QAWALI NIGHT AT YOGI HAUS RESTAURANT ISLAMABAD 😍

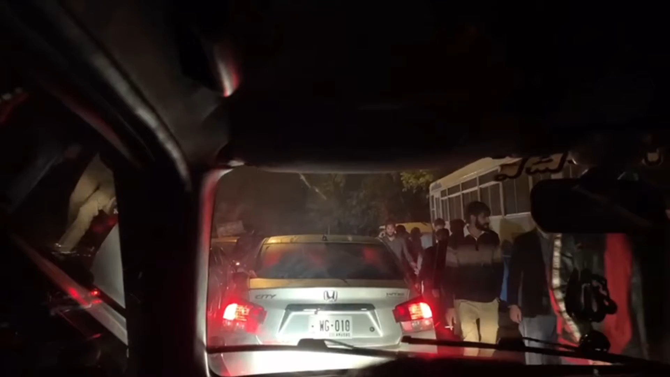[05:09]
हम लोग निकल तो आए हैं लेकिन इतना रश, इतनी ट्रैफिक, आई डोंट नो व्हाई।